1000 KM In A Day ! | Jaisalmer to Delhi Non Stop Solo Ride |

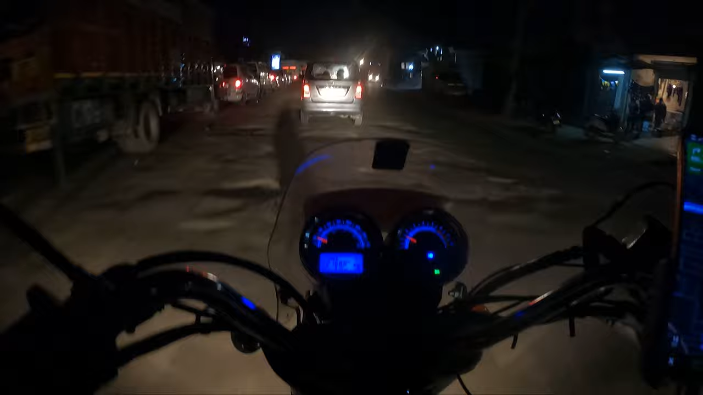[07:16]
क्या बताऊँ भाई, डबल रोड को देख के ना इतना खुशी हो रही है मुझे।
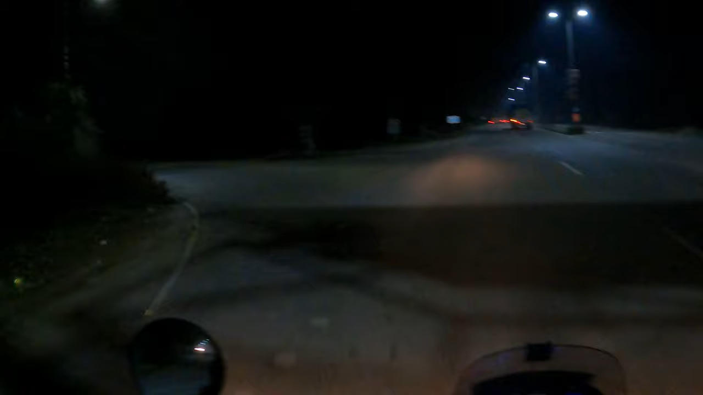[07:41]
मैं यहाँ से तो नहीं जाऊँगा मैं यार, ये क्या कर रहा है यार।